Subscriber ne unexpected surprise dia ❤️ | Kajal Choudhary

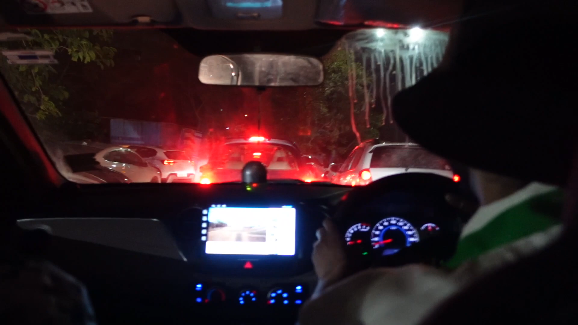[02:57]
अच्छा सॉरी, मतलब पार्किंग की भी भीड़ है, जो ट्रैफिक तो लगा ही रखे है, देखना कितनी सारी गाड़ियां आ रही जा रही है, पार्किंग की भीड़ है, निकल रही है, आ रही जा रही है।